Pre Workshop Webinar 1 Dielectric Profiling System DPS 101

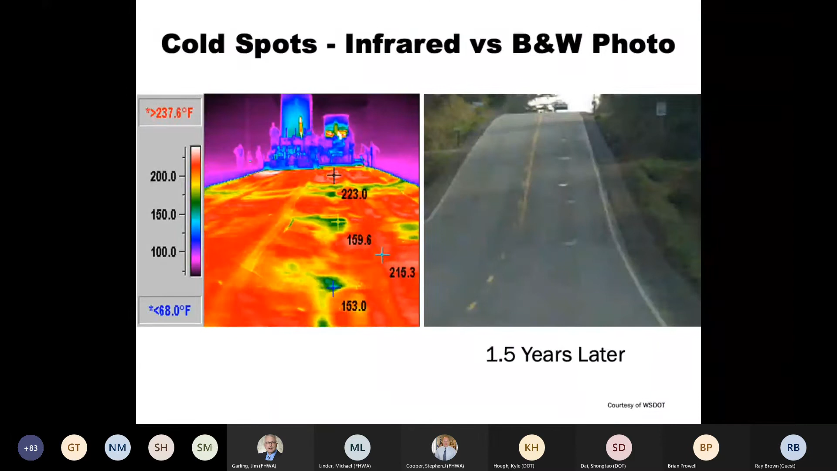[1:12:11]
Random spot tests rarely find defects. Full coverage testing, like this infrared camera image, rarely miss a defect. Please read the Burmeister quote with me.